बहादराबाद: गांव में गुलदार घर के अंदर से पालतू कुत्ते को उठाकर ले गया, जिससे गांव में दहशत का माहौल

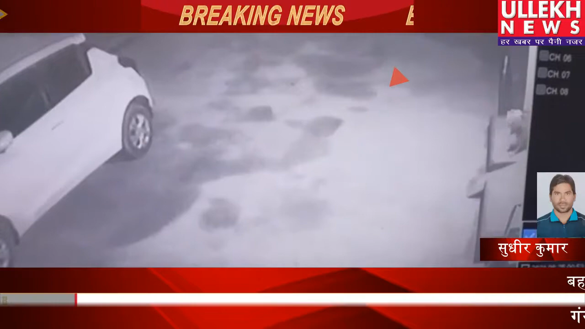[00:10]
बहात्रबाद रोखल की गाम के निकट धूम सिंक लोनी में घर के अंदर से गुदार एक पालतो कुट्टे को उठा कर ले